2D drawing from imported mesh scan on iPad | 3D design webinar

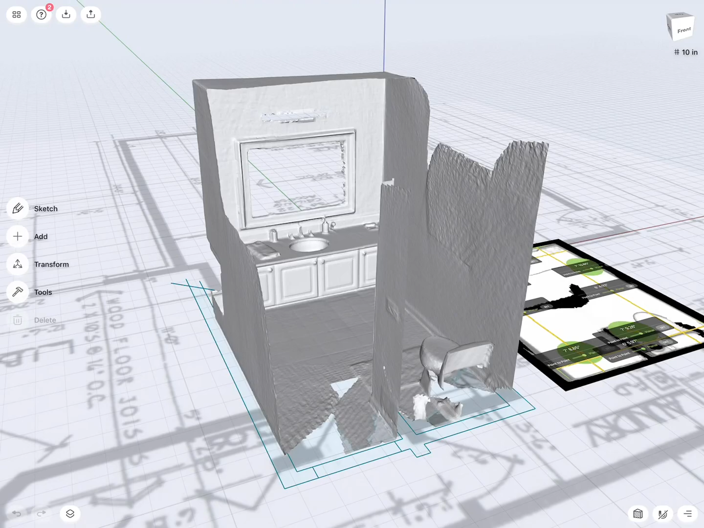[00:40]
digitize it and model right at the site, because nothing is more annoying when you take measurements and you go to your studio, you start building and then something doesn't work out. So with my structured light scanner,
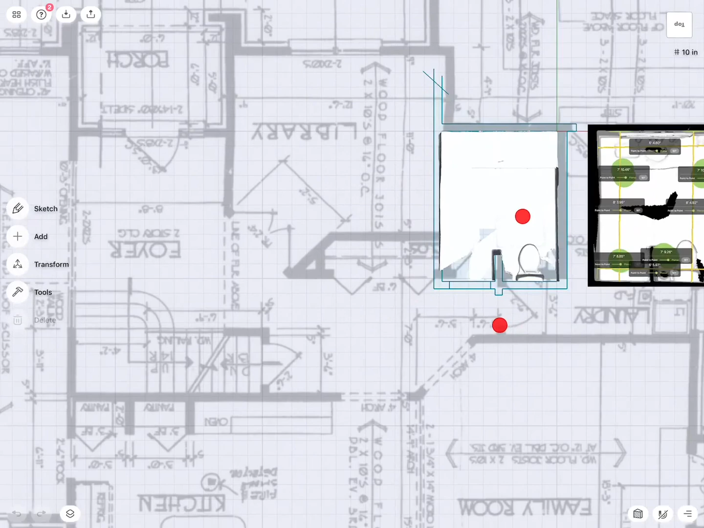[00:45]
as you can see,
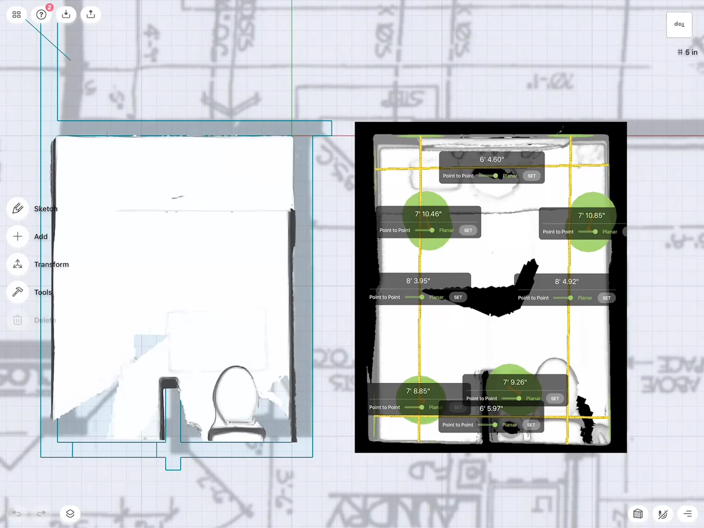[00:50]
I did on the right side a scan of my space and then also plugged in some dimensions. In the background, you can see the blueprint actually from the property and I pulled the permit.
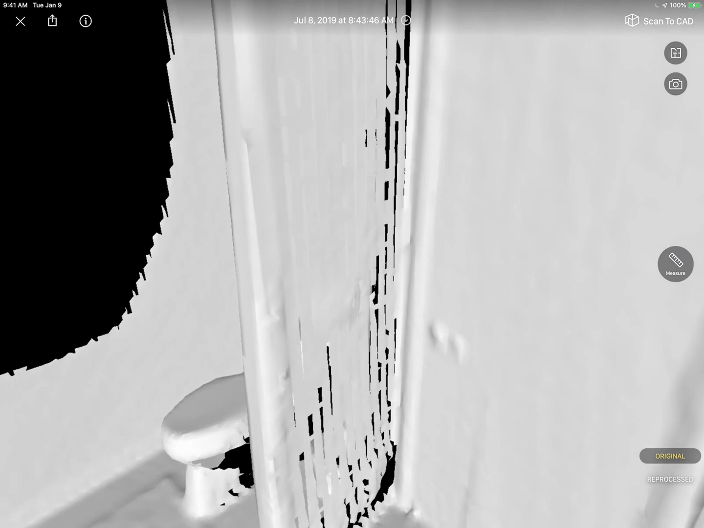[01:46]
That is the interior space. And we also can add some measurements.
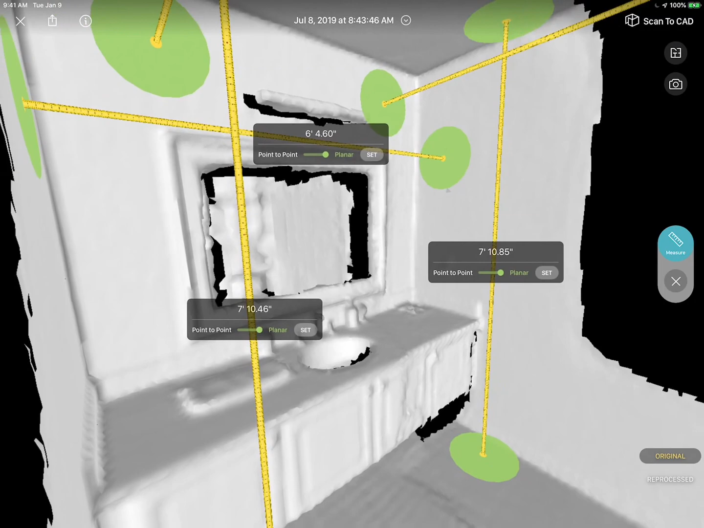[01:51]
So for example, from there to there, there it measures it. It's not super precise. You can see 6 feet 4.6 inches, 6 feet 4.36 inches. But in architecture, we can work with a tolerance of a quarter of an inch when we do these measurements. And this computer model, then I export it as OBJ,